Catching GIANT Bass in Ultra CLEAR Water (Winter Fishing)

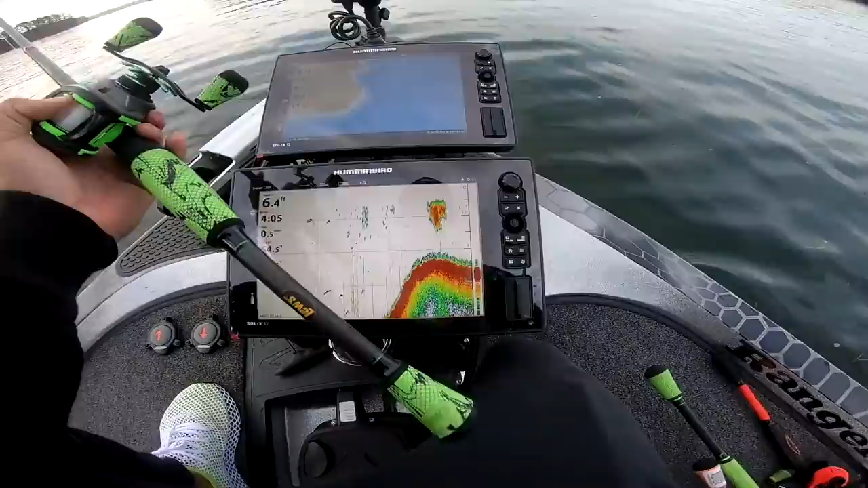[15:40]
And that's why there's fish here, right there. Some bait fish. So what I'm really looking for right now, since I caught that fish, is those rock to clay transitions. The smaller rocky points that have those drop-offs.
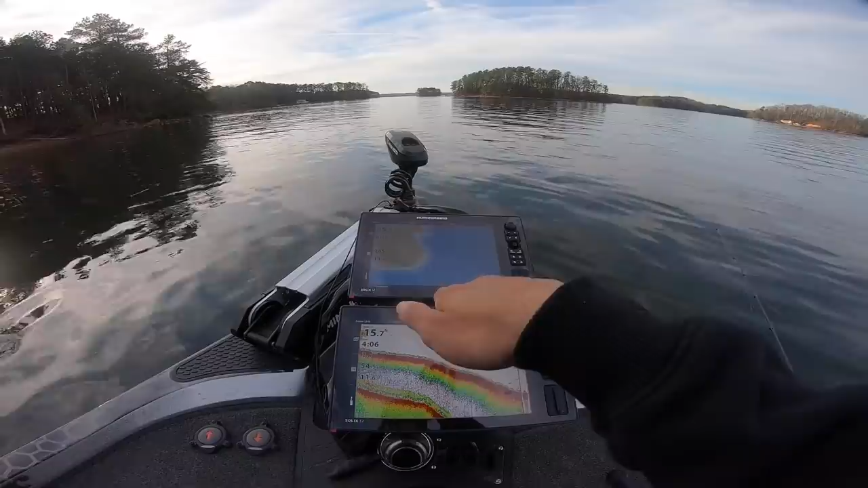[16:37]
This flat right here is gonna gradually fall off. This is it right here. So we're gonna throw that crankbait and dig it in down, all right? We're in 16 foot of water right here. So that crankbait can go at all this right here. It's gonna hit bottom at all this. And that's very important with the crankbait. So you're gonna be digging up all that stuff in the bottom.
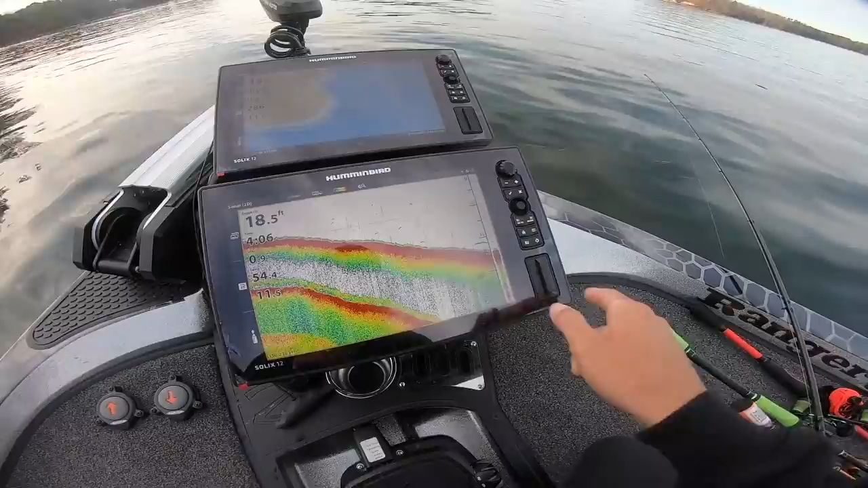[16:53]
On screen: depth 18.5 ft
And that is the best, listen, the most important thing, if you're gonna take anything out of this video or anything out of this little segment with a crankbait, you gotta be touching bottom, okay?